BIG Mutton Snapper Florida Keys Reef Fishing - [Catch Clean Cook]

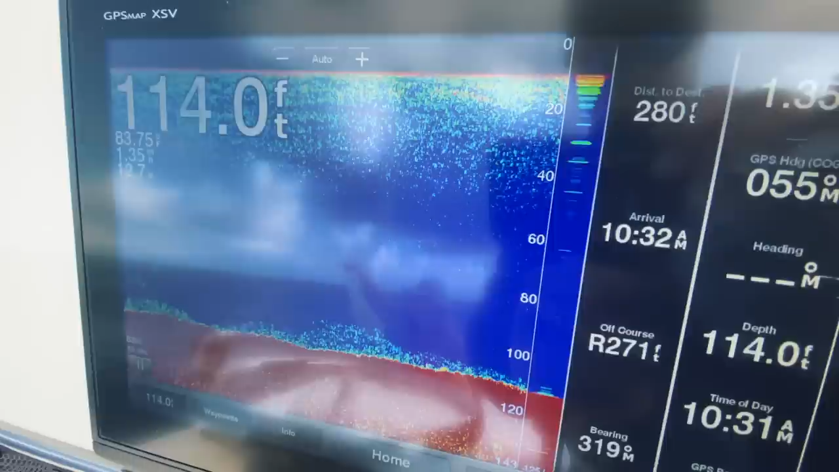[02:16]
On screen: depth 114.0 ft
And as you can see, we're at about a 110, 115 feet fluctuating. But basically what we're doing right now is we're just turning on our sonar.
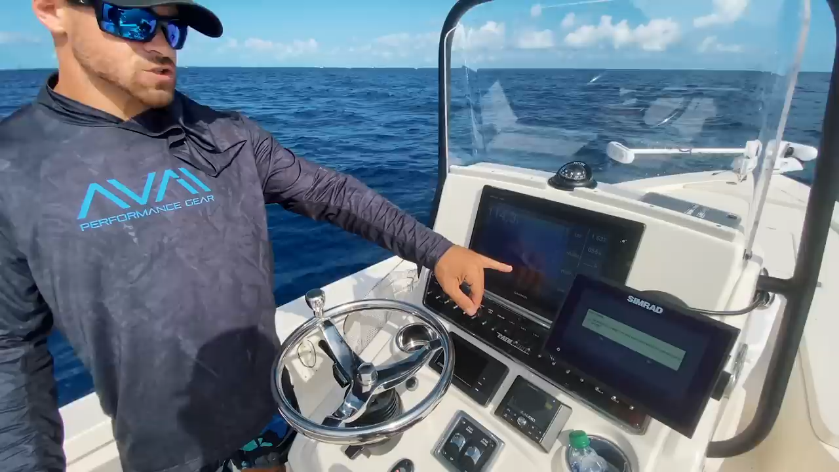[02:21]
And as you can see, when we're out here fishing, we're looking for,
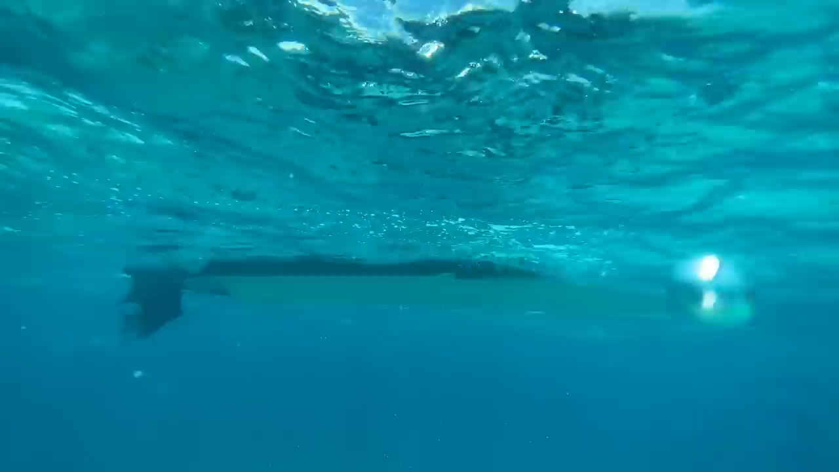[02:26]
I guess you could say it looks like distortion here on the bottom. And that's actually life.
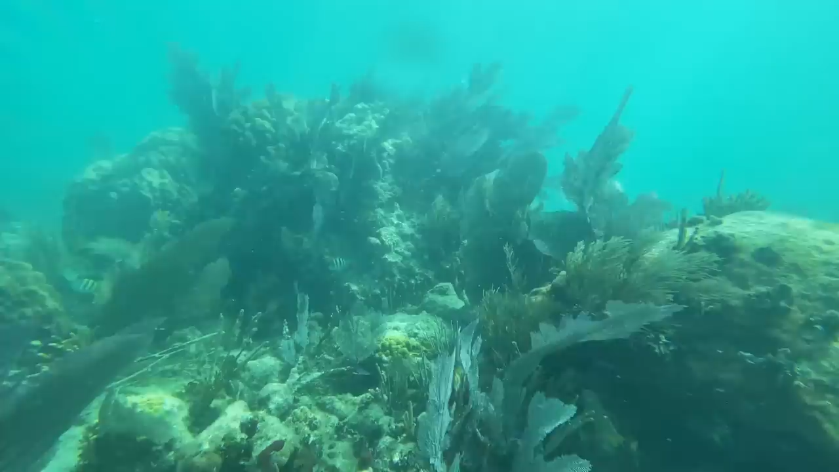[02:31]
That's fish, that could be fans, coral heads, all different kinds of things. So when you come out here, you want to make sure that you have something that looks like this.
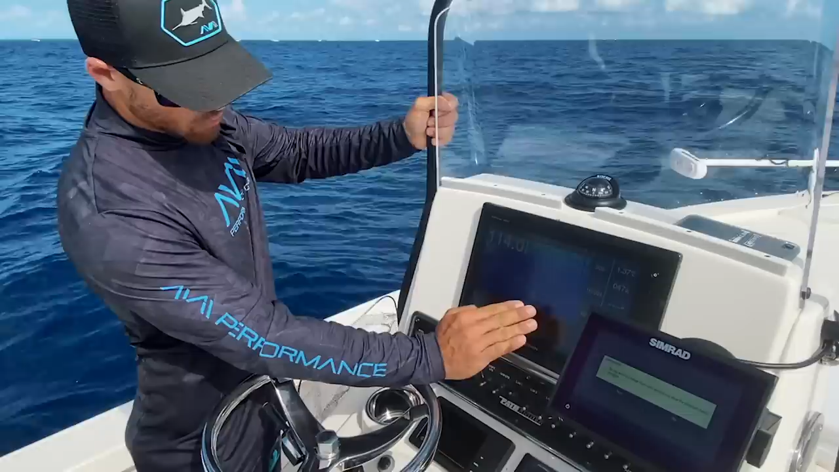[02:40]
See where it's all flat right here. You know, that's not really much.
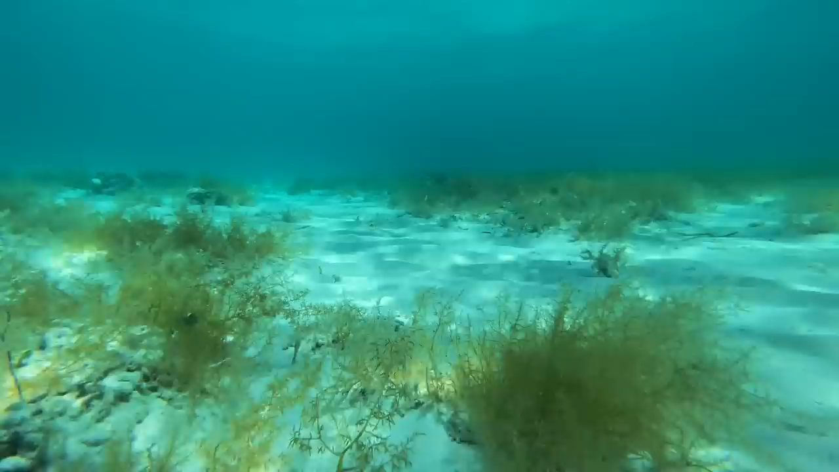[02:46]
There's not really anything down there that could be flat bottom, maybe sandy bottom, grassy bottom. But you want to look for a lot of coloration,
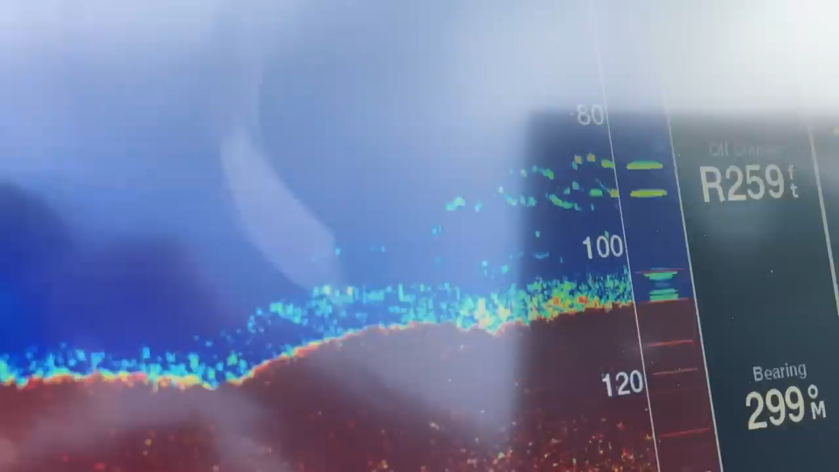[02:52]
a lot of distortion here on the bottom because, you know, when you can find that distortion more than half the time, that's fish.